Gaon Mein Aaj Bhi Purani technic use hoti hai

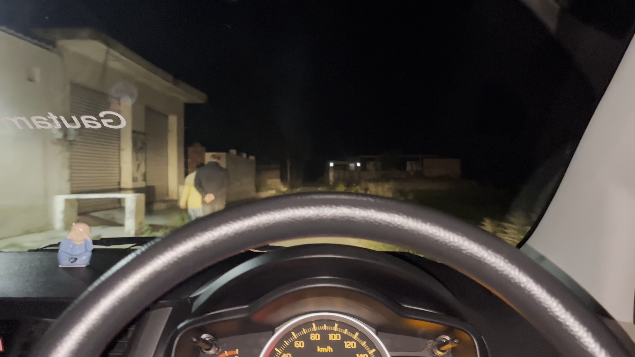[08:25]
लेकर आ चुका हूं और मैंने ग्र
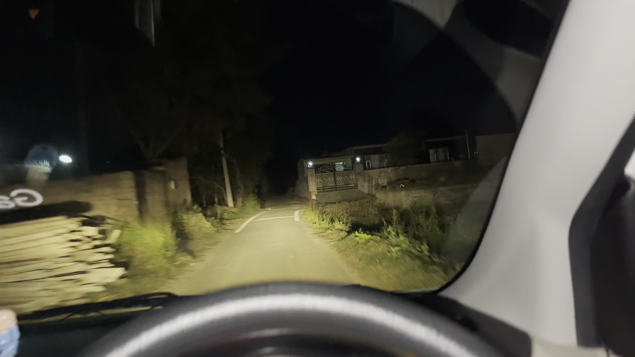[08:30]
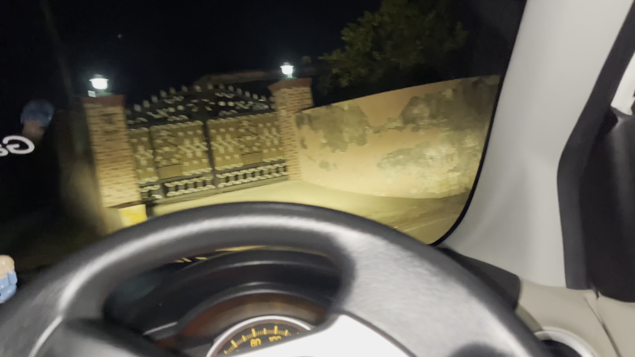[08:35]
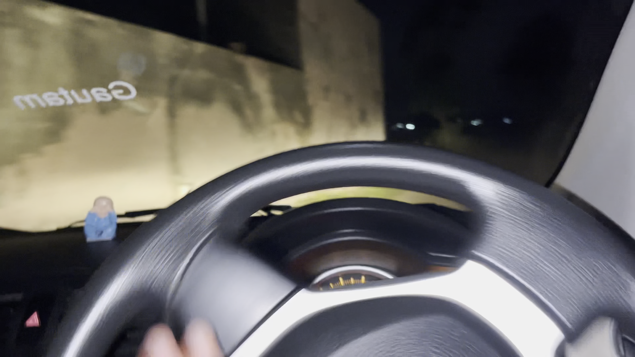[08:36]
तर्न हुआ गाउं के लिए पीछे मेरे आरीया एक्टिवा में